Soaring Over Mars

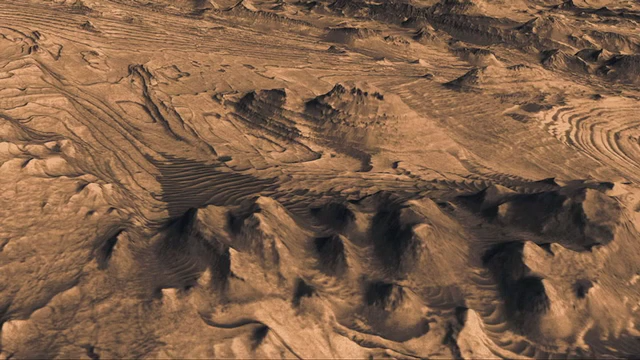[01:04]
With the buttes being formed by more resistant rock at the top of the buttes darker in these images.